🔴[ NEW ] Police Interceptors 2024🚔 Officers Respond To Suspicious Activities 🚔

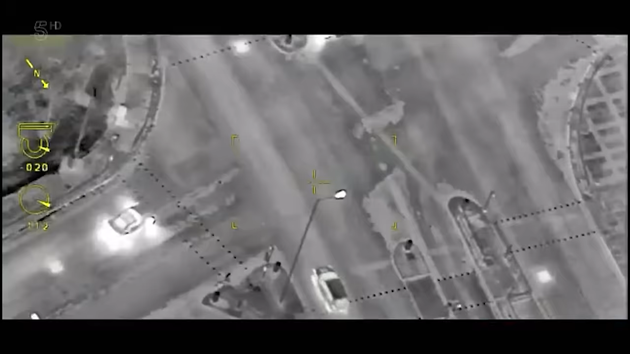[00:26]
Contact, stand by. On target with their firearms unit...
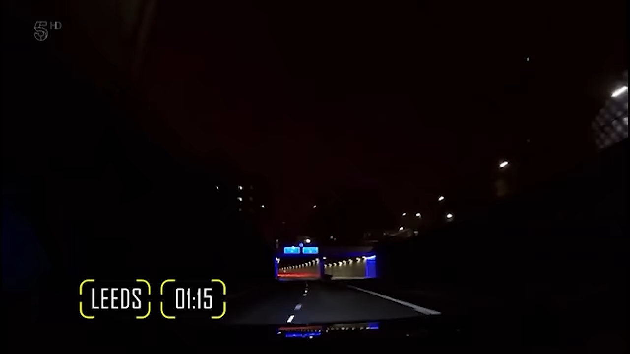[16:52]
Interceptors Sophie Hawkswell and Chris Bastow are blue lighting it to a residential address in Leeds, following reports of a serious domestic incident. The male there's threatened to knock any police officer out that comes to the just door.
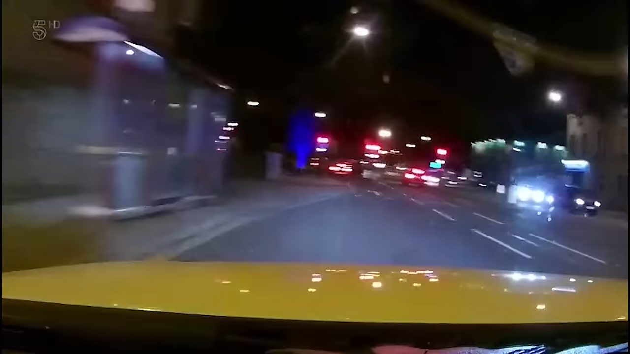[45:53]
Out accelerating local cops, the Interceptor takes the lead. Kev plans to catch up and box the car in. 30, that's me requesting CPAP.
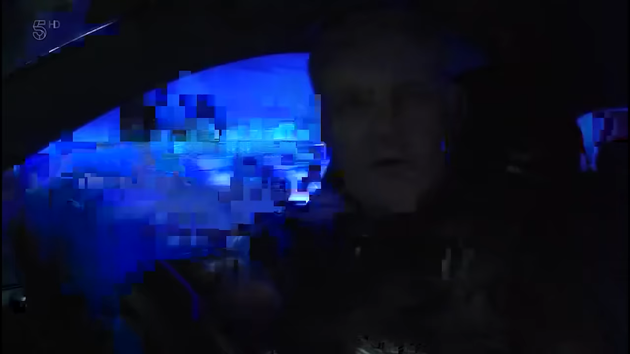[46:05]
But up ahead, the driver's door pops. This guy abandons ship, leaving it to stack straight into a parked hatchback.
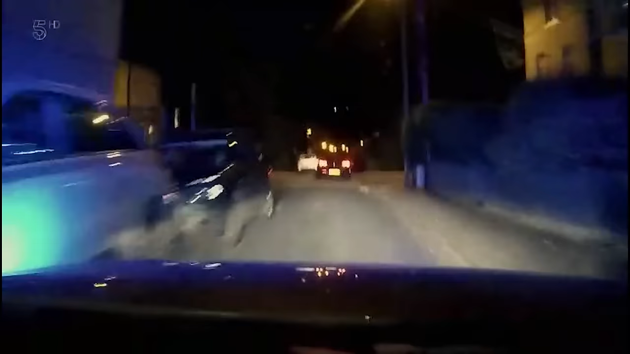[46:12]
With the passenger door open, the Astra slams into a stationary car. Its fleeing passengers are a whisker away from getting crushed. Kev aims to cut the suspect off in the next street.
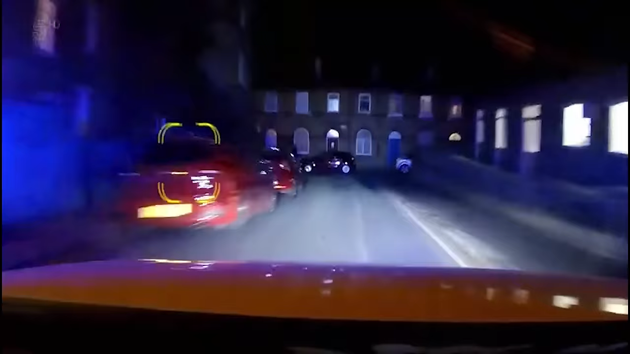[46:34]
Pulling alongside the running man, he blocks the pavement. But the lad's over and off like a shot.
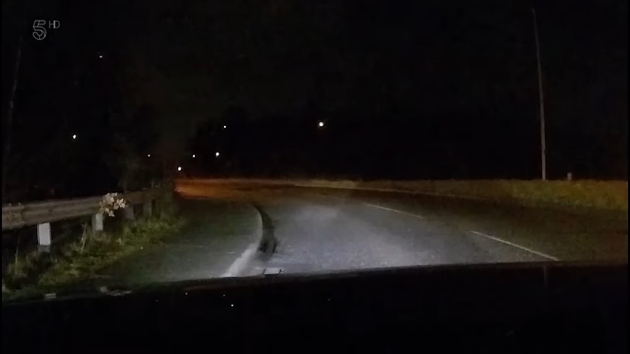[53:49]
And Ben C, if you act as unofficial safety. Yes, it'll be 3-4 then. With the Volvo approaching, the two X5s take the lead and creep up the slip road.
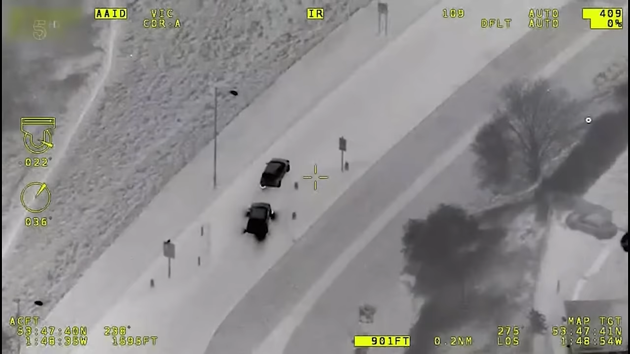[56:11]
Stand by, and it's a right, right, right. And only ended when the police used a stinger. Stinger deployed. To stop the car, eventually dragging the suspect out.
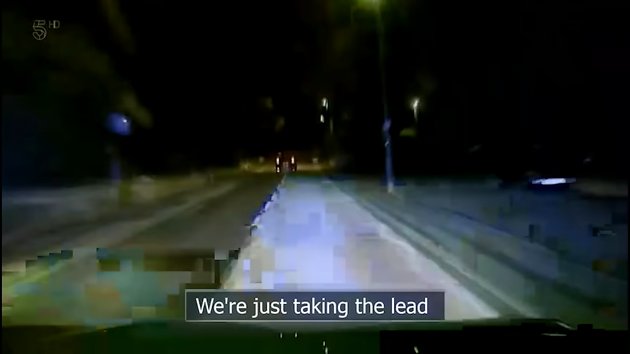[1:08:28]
But he's just nudged out. And so a right onto Batley Road.
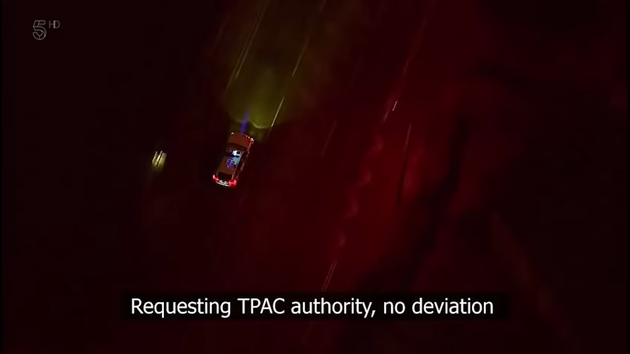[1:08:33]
Batley Road, no other traffic.
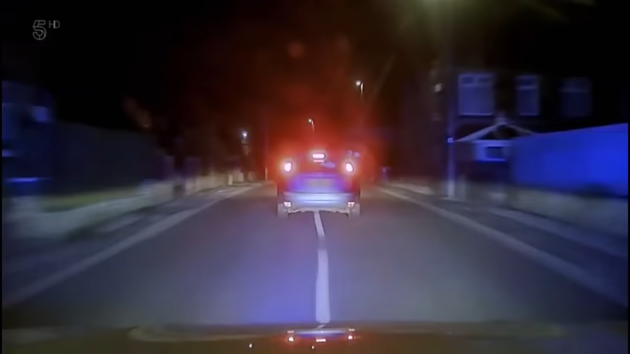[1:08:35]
The streets might be quiet, but he's being reckless. Going through reds at the crossroads, it's no deviation, speed is 40 miles an hour. Despite the low speed, his driving is high risk, as he again weaves on the wrong side of the road. Approaching some red traffic lights. And runs yet another red. Stand by, and it's through. Luckily, there are very few people about.
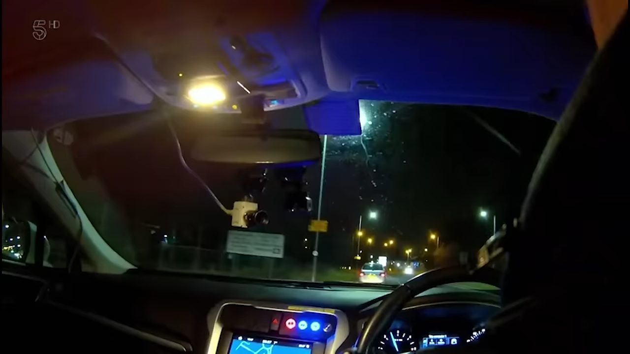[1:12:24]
A marked unit blocks her escape route at the front while Dunk slams the back door. Stop, Leeds Road.
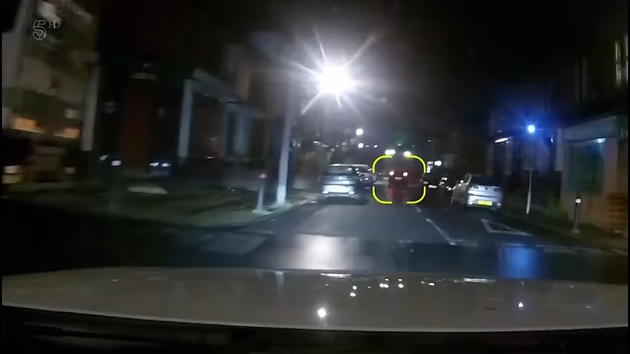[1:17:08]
Who? Him. So it drew attention to us. That's why. Throwing rubbish from a car is almost asking to be pulled over.